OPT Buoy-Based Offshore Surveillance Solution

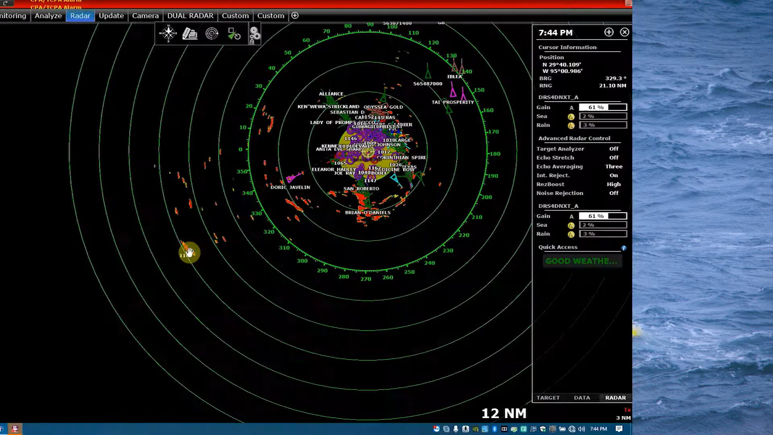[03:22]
to identify and track a vessel without using an AIS signal at 20 nautical miles. Radar power automatically increases as the range and gain is adjusted.
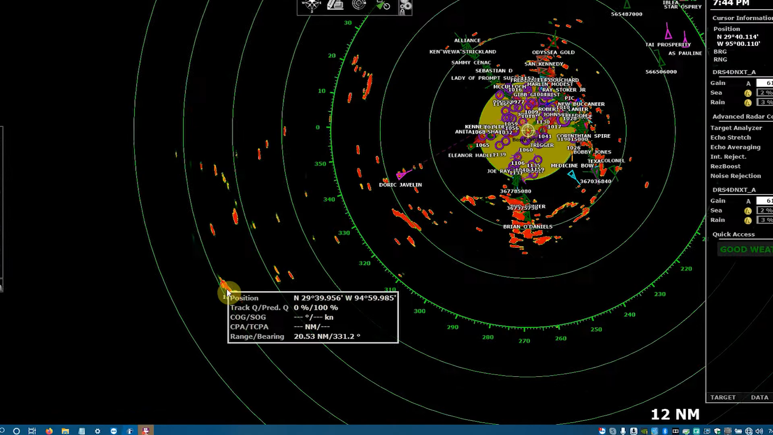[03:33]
Here, the ARPA radar system has identified and is tracking a target at about 20 nautical miles.
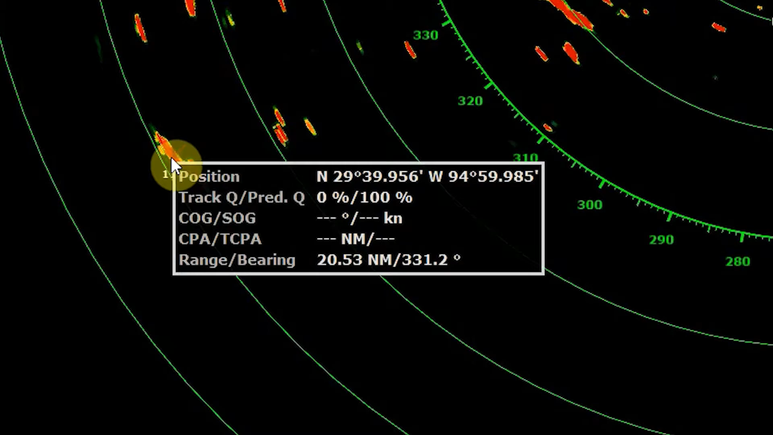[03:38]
The OPT surveillance system and Time Zero software can be configured to monitor multiple radar and camera feeds.
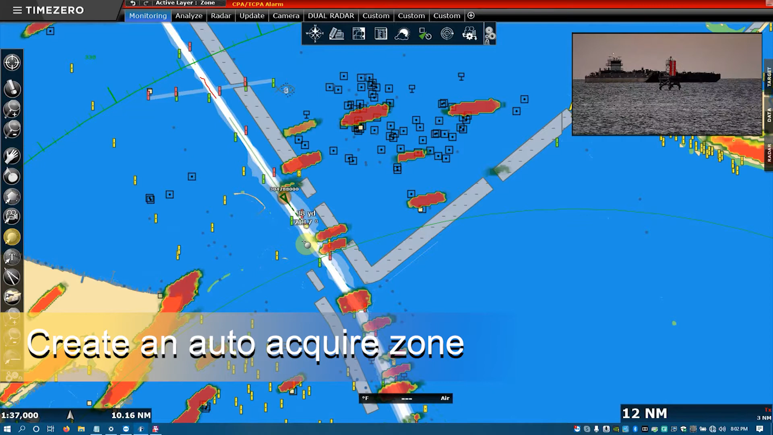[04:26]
We will create an auto-acquire zone and set it to the monitoring level.
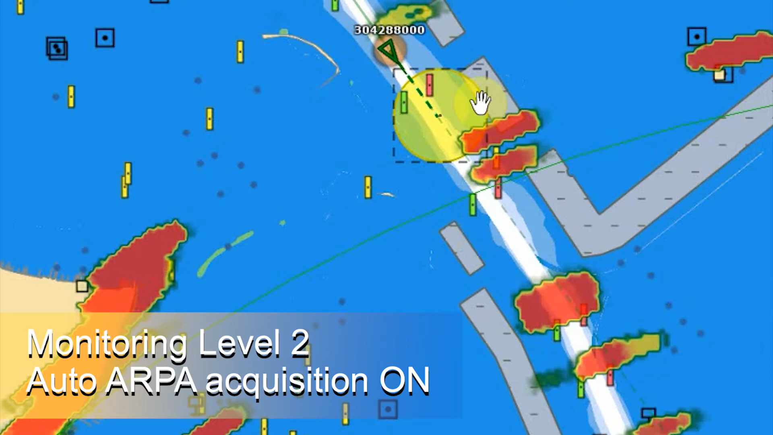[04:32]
This will automatically detect any vessel coming into the zone and have the camera move to focus on the identified vessel.
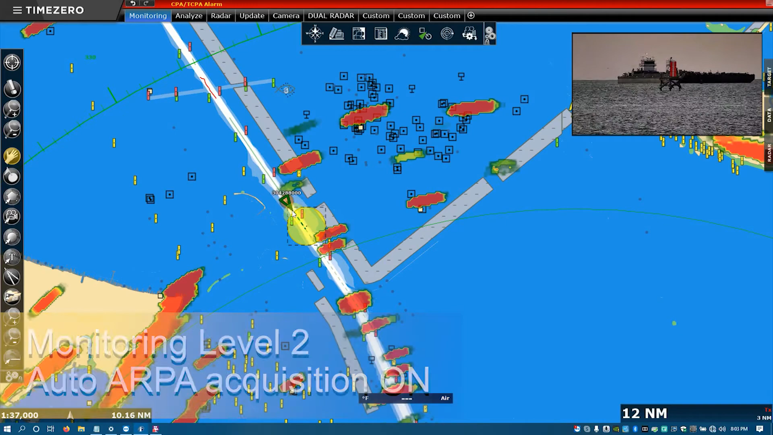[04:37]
Here, we zoom out to see the area of Galveston Bay that is being tracked on radar and zoom
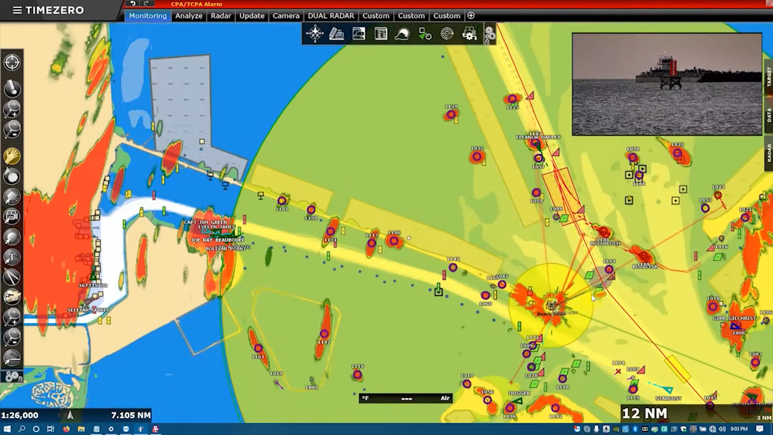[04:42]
in on the center point of the equipment to the camera's current focal direction.
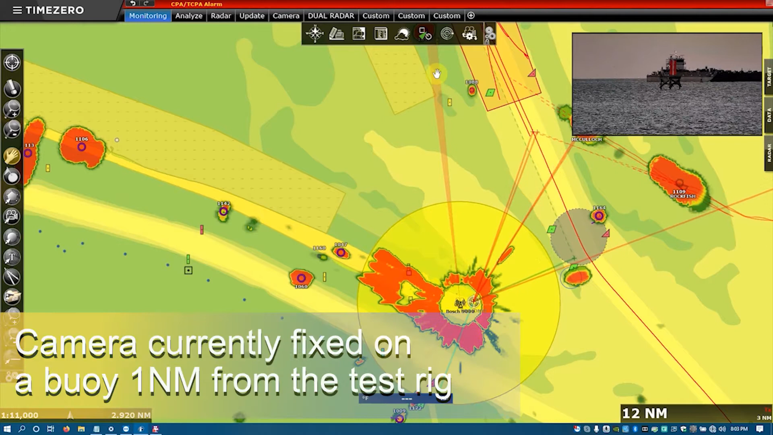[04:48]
It is currently fixed on a buoy approximately one nautical mile from the test rig and shows a vessel behind it.
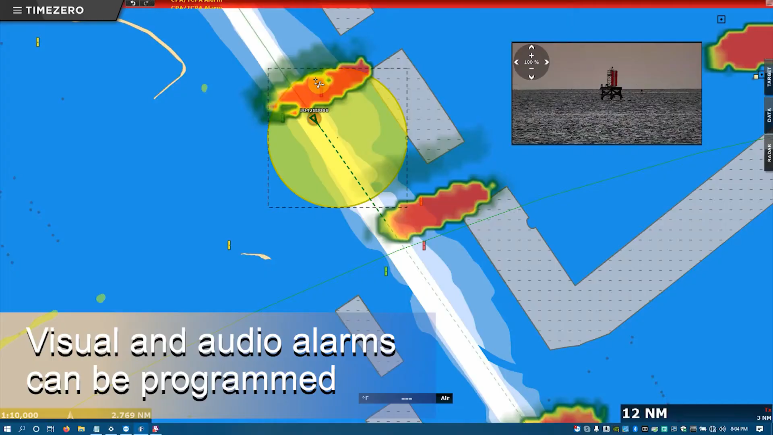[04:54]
When a vessel progresses into the auto-acquire zone, we created a visual alarm that appears on the screen and an audio alarm can also be activated.
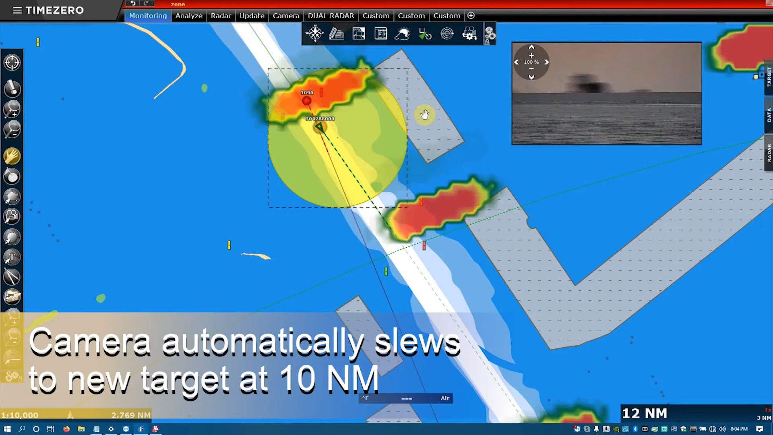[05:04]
Notice that the camera automatically pans to the zone to focus on the detected vessel.
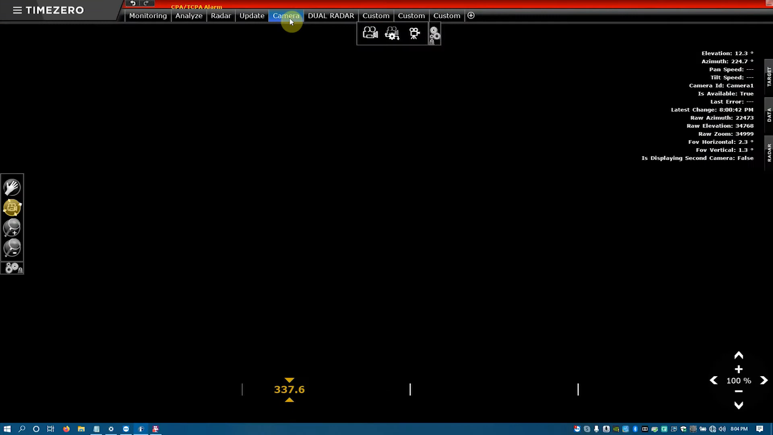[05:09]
From here, we can click on the camera feed to fill the screen with the image of the vessel as it comes over the horizon. Here, you can see the data from the same test rig operating in the same location at 9.30 p.m.
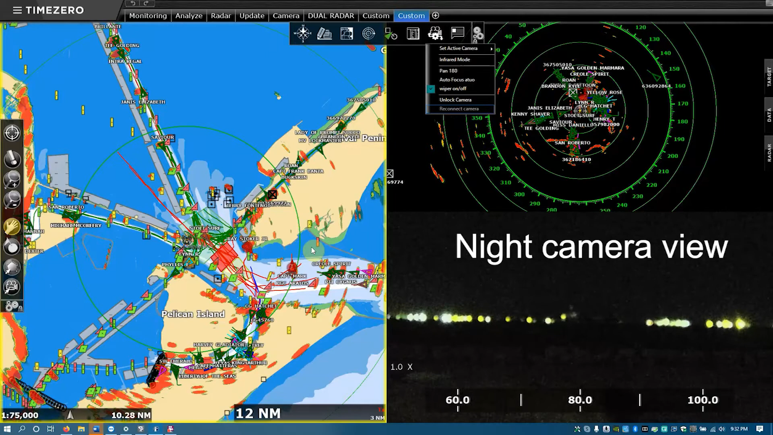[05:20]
on a moonless night on Galveston Bay in Texas. Along with the radar, the lower right corner of the screen shows a video feed. As we switch the camera to thermal imaging, you can see a much more detailed view of the ship.
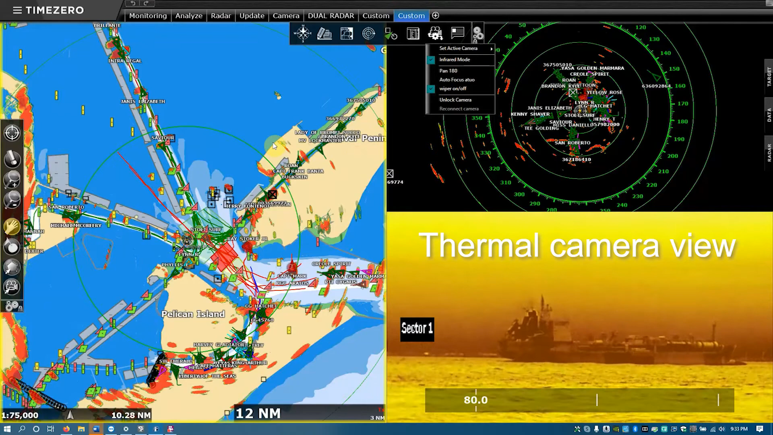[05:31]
Switching over to the radar view, it shows it is tracking the ship that entered the caution zone we created. The buoy system tracks the vessel as it travels through the zone.